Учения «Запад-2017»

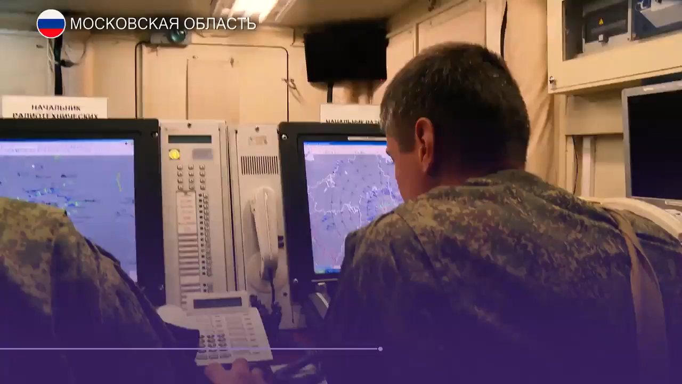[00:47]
Положительно тактическая авиация в составе эшелона прорыва ПВО. Добавляемся на 4-ю и 5-ю дивизию.
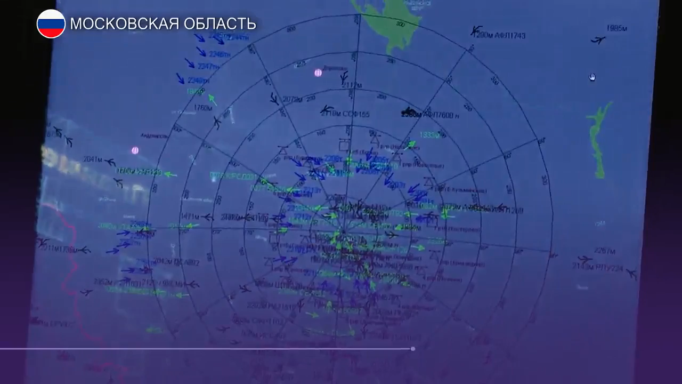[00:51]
Небо контролируют в радиусе сотен километров. Это центральный промышленный район.